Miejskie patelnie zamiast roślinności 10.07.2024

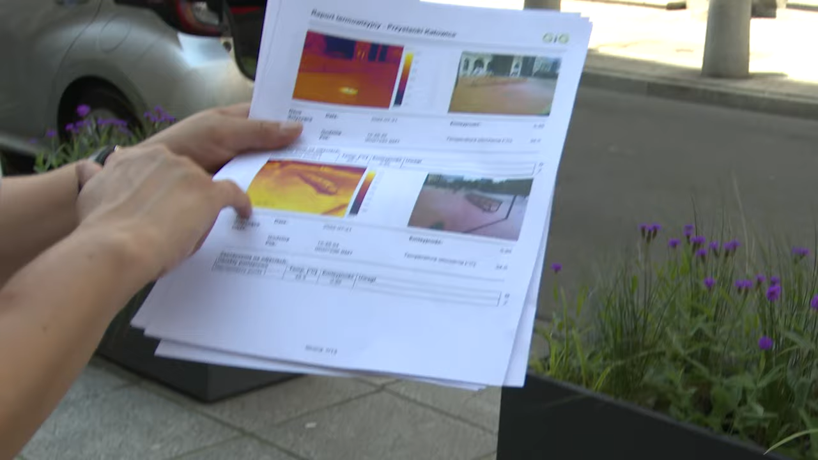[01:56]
Ta kostka na rynku nagrzewała się do ponad 48 stopni.